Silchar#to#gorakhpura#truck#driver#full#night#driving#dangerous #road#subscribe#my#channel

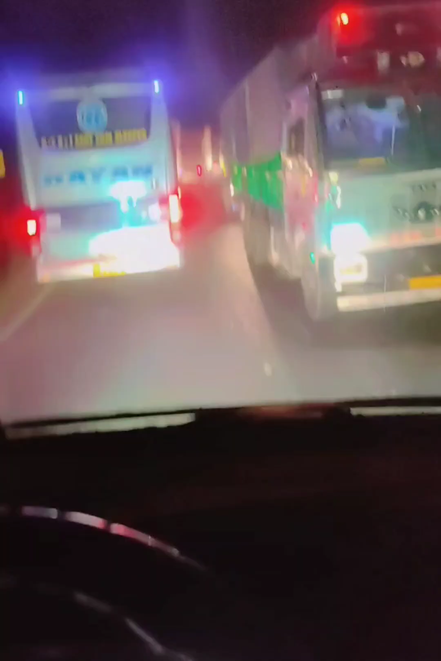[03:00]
चलो ये देखिए भाई कितना जाम है, आधा घंटा हो गया हमें जाम में।